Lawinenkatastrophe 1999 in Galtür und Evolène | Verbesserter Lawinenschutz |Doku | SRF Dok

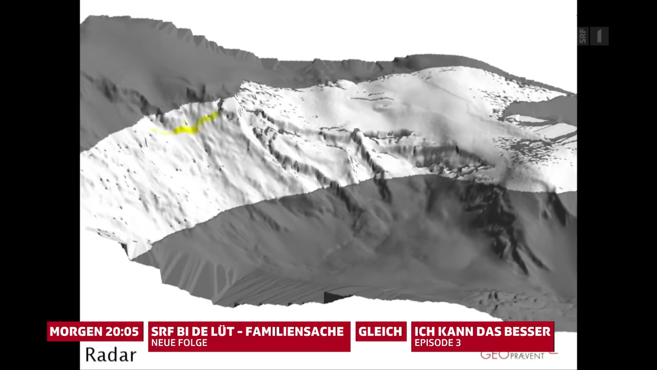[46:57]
Der neueste Schrei ist die Überwachung per Radar.
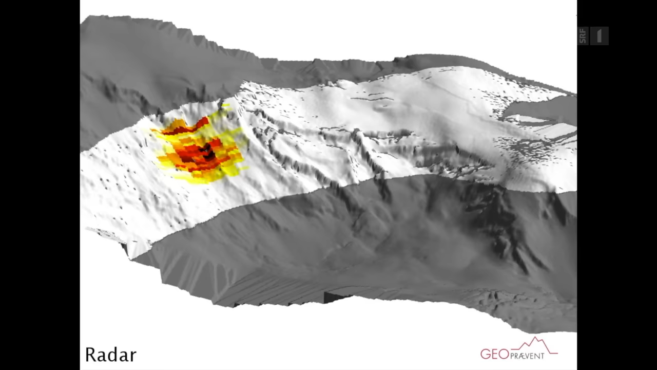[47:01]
Das Lawinerador hat jetzt natürlich einen unglaublichen Vorteil, das ermöglicht uns quasi bei jeder Tageszeit, bei jedem Wetter zu schiessen.